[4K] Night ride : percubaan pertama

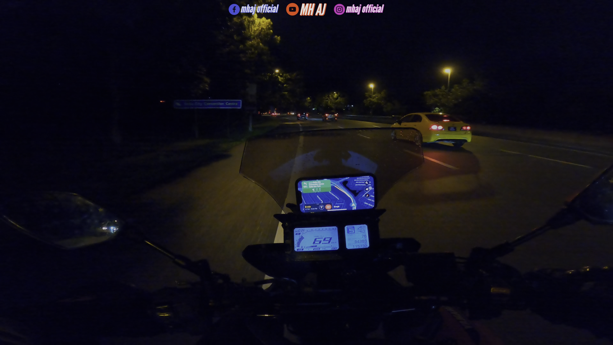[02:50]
Baik balik Quadlock di sana Haa Pelahan-pelahan Jalan elok macam ni Okay je Kurang kegaran So Wow Lautan lampu merah Lautan lampu merah guys So Nak buat penyelitan maut ni Ni apa Hei ni Saya ingat ni Haa Dan